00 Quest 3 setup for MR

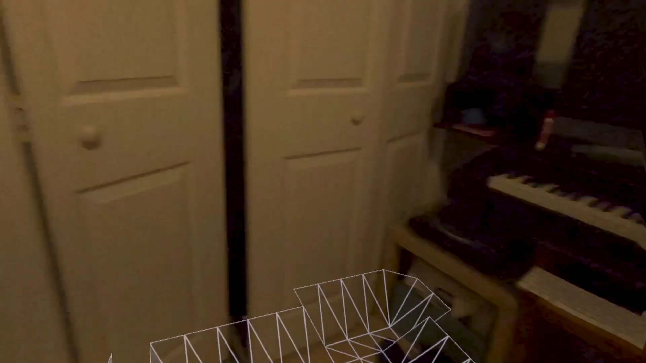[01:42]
The boundary is all about the floor. And there I will continue and confirm.
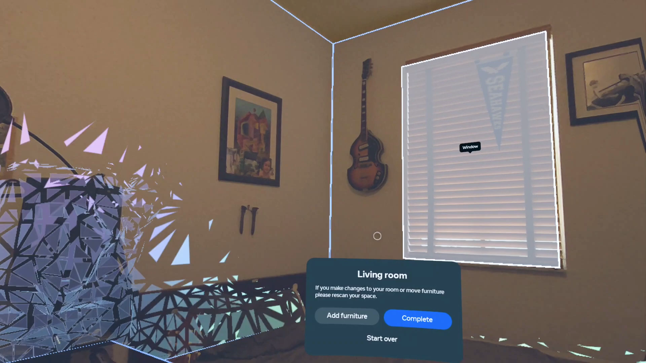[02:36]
And I'm going to pretend that I don't have one. So I'm going to click start over. Because I already have one.
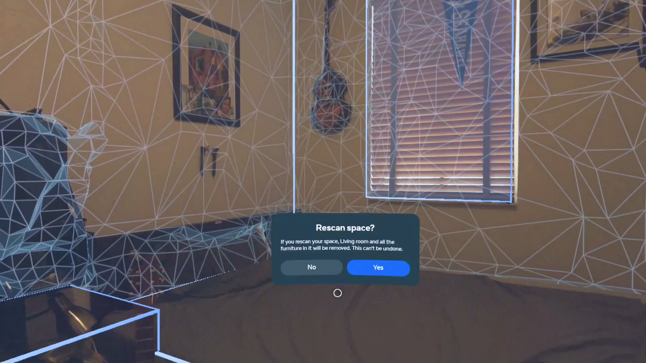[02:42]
Rescan space.
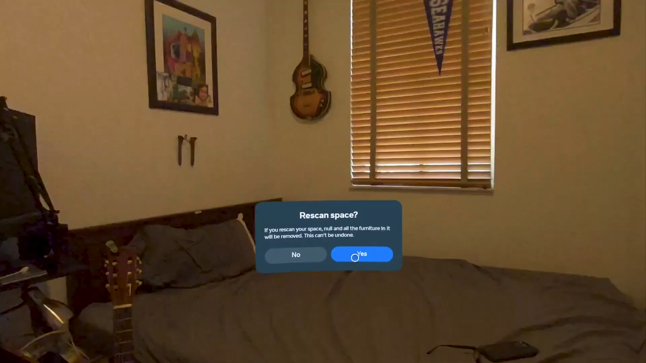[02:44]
This is what you'll have to do the first time that you're in a room.
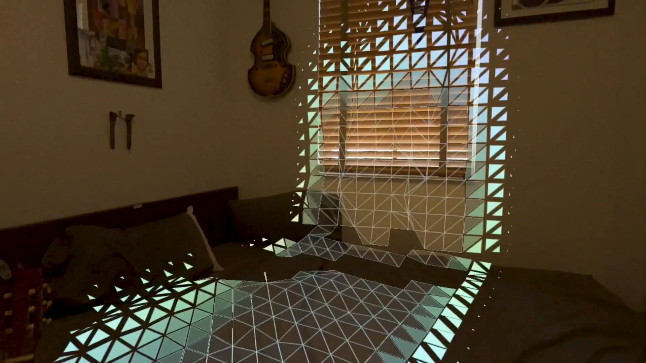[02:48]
And start scanning basically means that I will stand up. And I'm basically just looking.
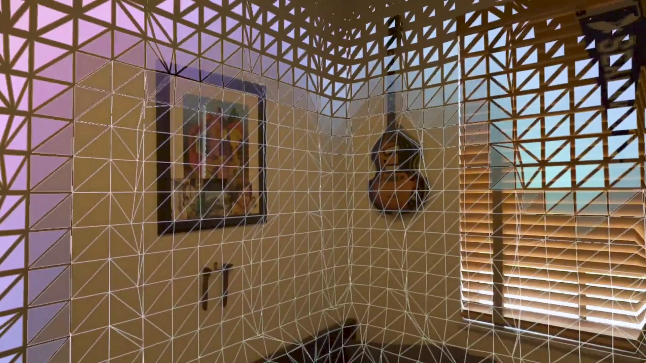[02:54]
And as I'm looking at the room, it starts building those meshes around the room. Now, I will look up.
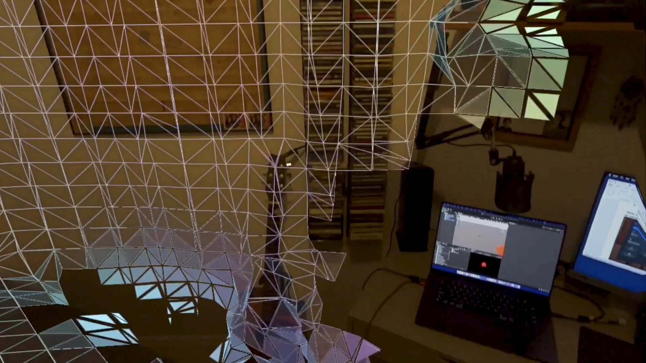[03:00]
I will look down. I'm moving around. So it builds the entire geography of the room.
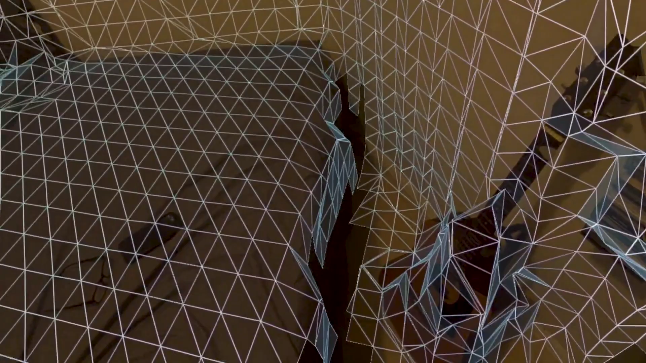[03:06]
The idea is that it builds what I see. So if I want to build it, I got to look at it.
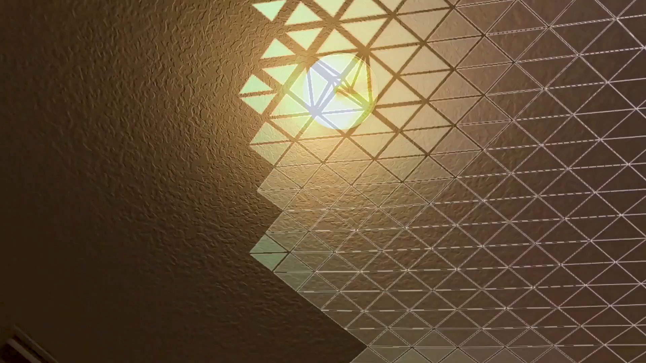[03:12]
So I'm going to look at the ceiling. It might say that the scan is good to go.
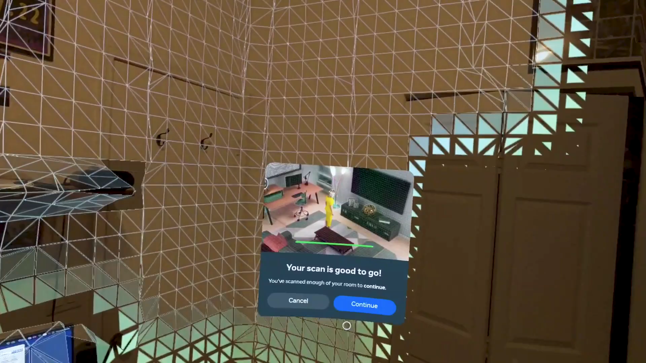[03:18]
But I'm going to continue because I haven't really scanned the whole room yet.
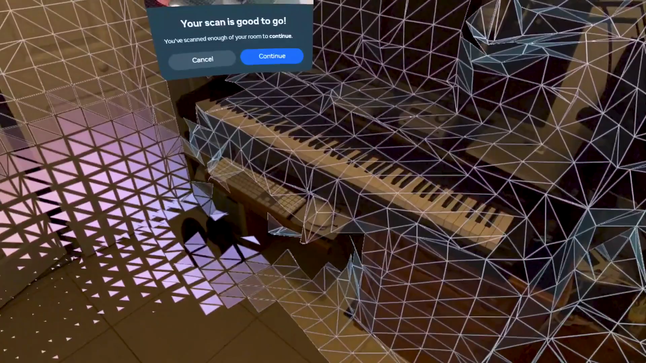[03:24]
I want to get every single object in my room to be part of the scan.
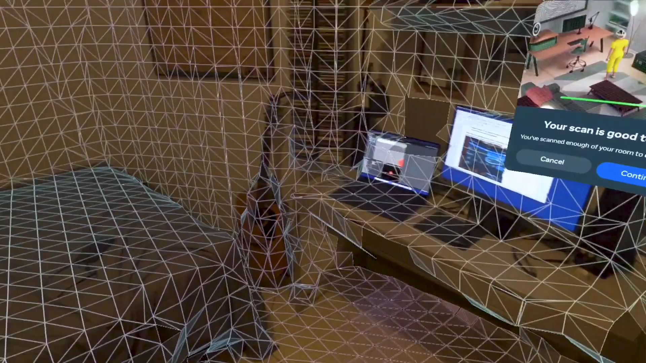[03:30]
So my mixed reality would be aware of it.
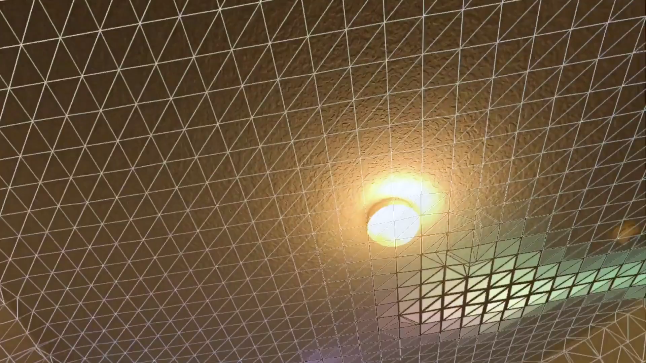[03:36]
Now that it looks that I don't have any part of the room that I haven't scanned. Actually behind that chair, I haven't scanned.
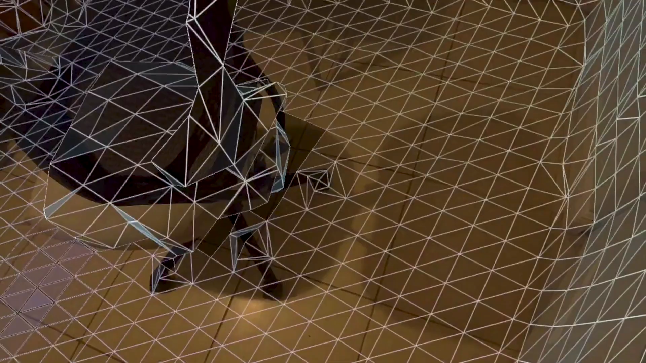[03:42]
So again, I'm not doing anything. I'm just looking at it long enough and it scans it.
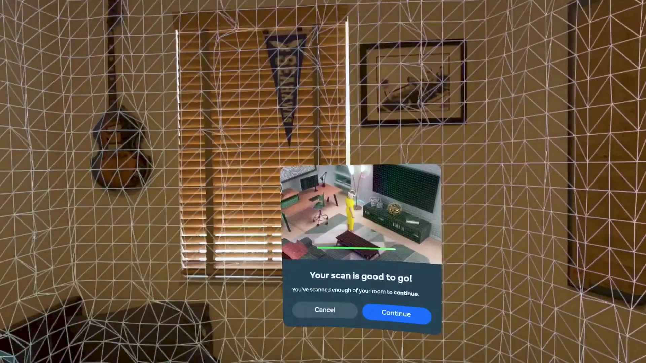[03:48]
And once it looks like I've scanned the whole thing, then it's time to point my controller at continue.
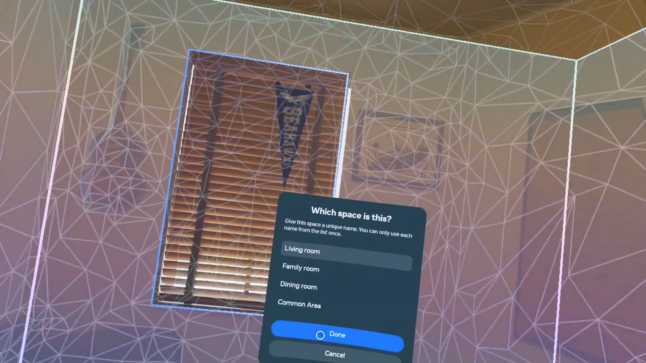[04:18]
I'm going to press done. And then complete.